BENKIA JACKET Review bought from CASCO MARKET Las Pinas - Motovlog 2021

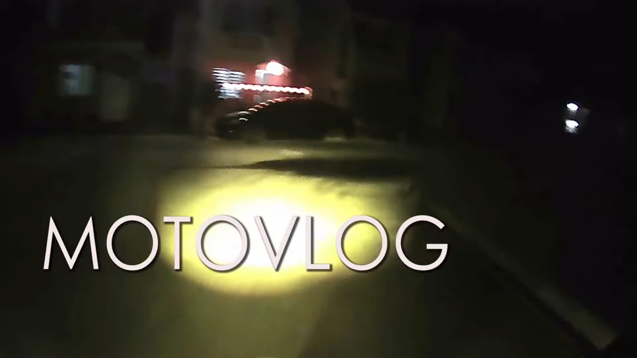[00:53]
Hey! Wow! Ayos na ayos ang ating ano outfit ngayon, ha? Wala lang tayong front-facing camera.
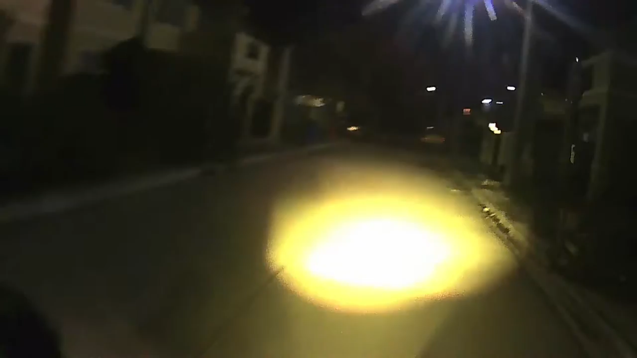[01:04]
Wala lang tayong front-facing camera kasi ano na eh, hirap pag-edit ng ano eh. Hinahabol talaga ako ng aso na yan. Great na galit sa akin talaga. Nagigigil. Ay, ano yun? Kala ko aso sasagasaan.
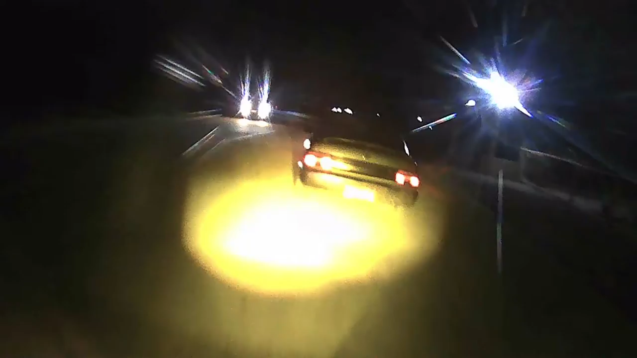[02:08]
Putik yun. Huwag mo nang bilisan, kasi naka-nebulizer ka, eh. Parang umiiyak yung nandun sa loob ng kotse na yun, ha? Na naglagpasan ko nakastop, ha? Ang haba, no? Haba na explanation. Hindi ko napansin, eh, kasi pa-overtaking ako, eh.